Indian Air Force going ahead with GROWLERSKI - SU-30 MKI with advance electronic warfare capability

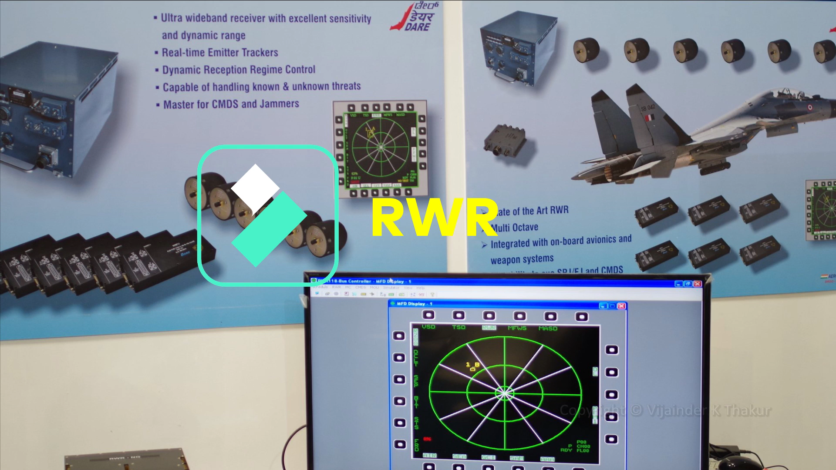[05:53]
Now talking about radar warning receiver, DARE has further enhanced its RWR capability with the development of Dhruti which is a better digital RWR platform. Inter Air Force is planned to integrate all its U-30 MKI's with Dhruti RWR.